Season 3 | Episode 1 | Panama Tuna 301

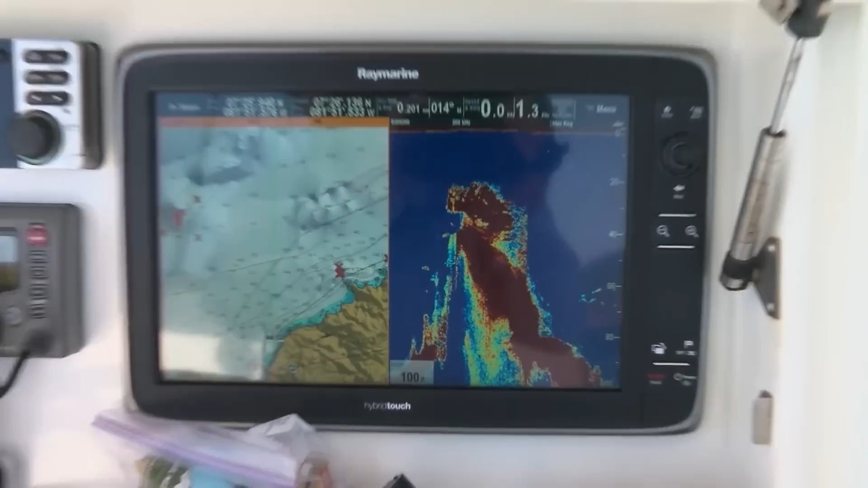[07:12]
Is that all runners? So right now, as we catch them coming around the corner, I mean, that's what we're looking for, just groups of fish moving in to the Gulf of Cherokee.